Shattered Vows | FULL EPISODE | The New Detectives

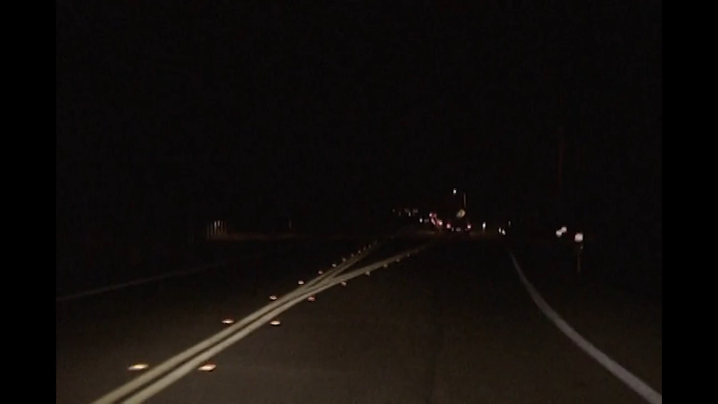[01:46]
Where traffic is light and barely-lit roads are the norm.